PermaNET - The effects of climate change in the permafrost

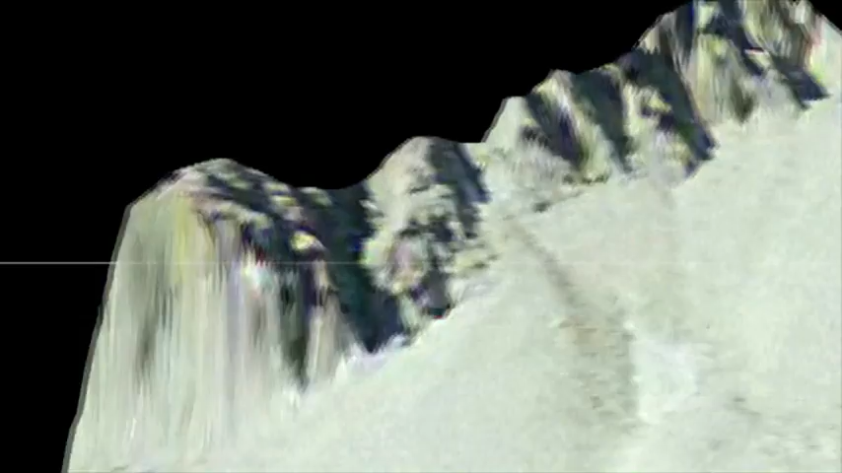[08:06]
Movements and deformations can therefore be calculated by comparing differences between successive 3D models.
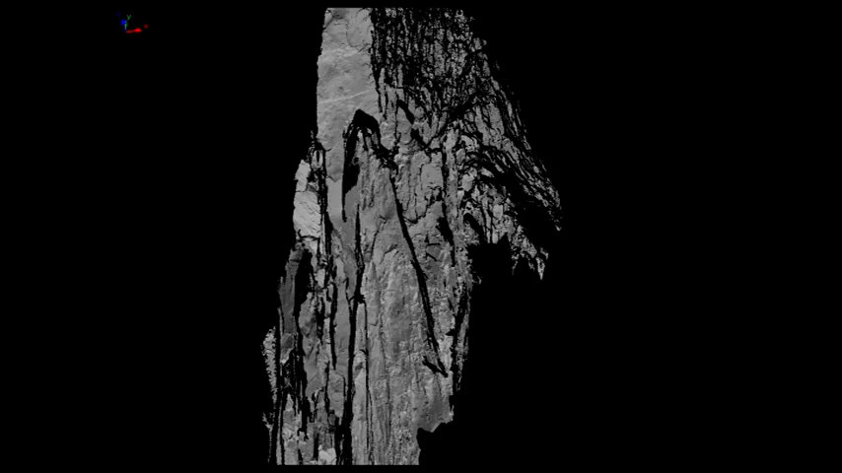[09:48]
Similar results are obtained with laser scanners.